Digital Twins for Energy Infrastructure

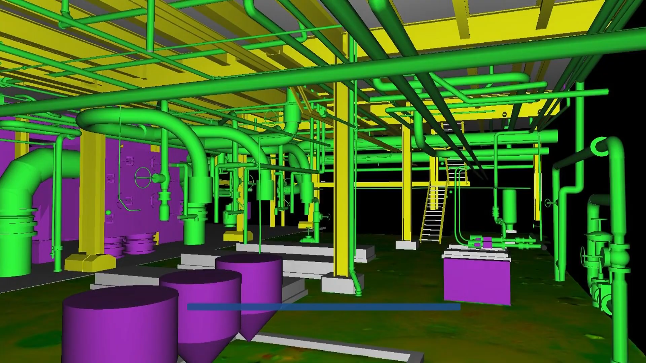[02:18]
With unparalleled accuracy, you can now monitor construction progress in 3D from your laptop,
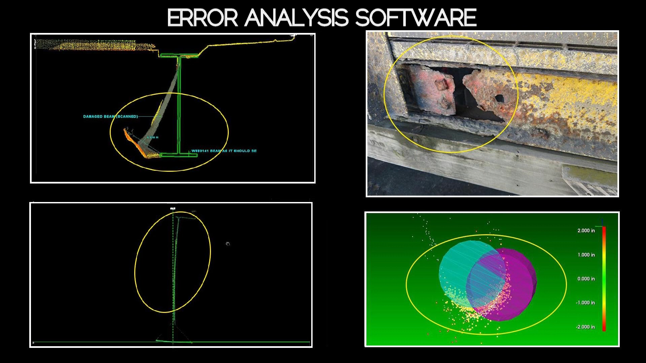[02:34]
Darling Geomatics can also help your team inspect, locate, and analyze structural anomalies and verify design
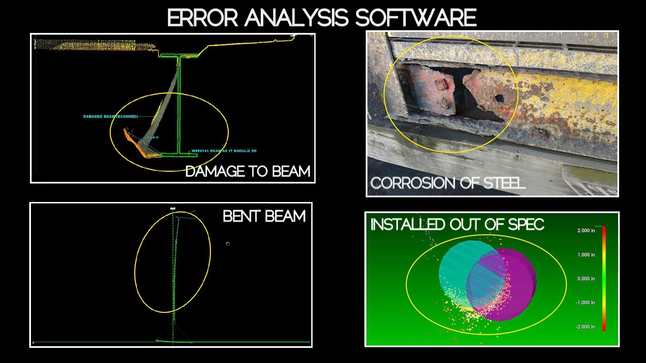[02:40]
and local code compliance during and after construction.
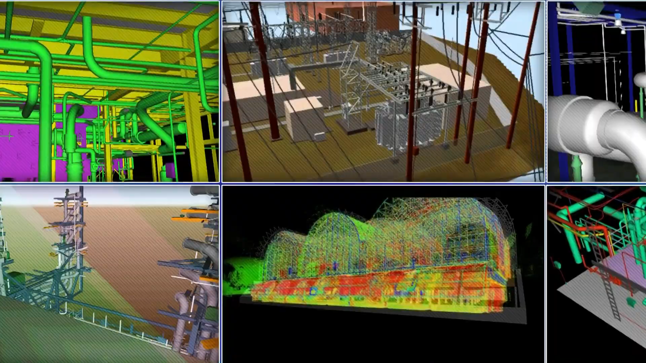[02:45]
In addition, our process can provide you with an accurate, highly detailed, 3D as-built model for maintenance inspections,
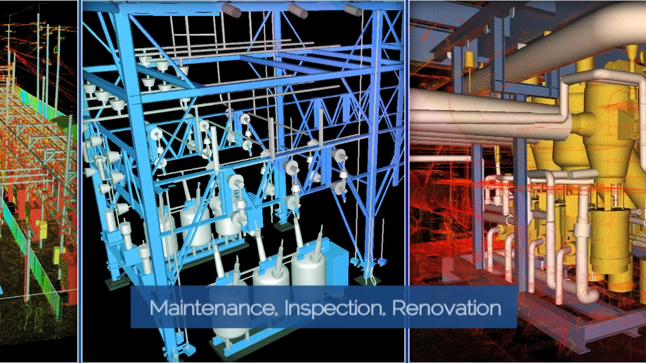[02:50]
renovations, and automation of your systems.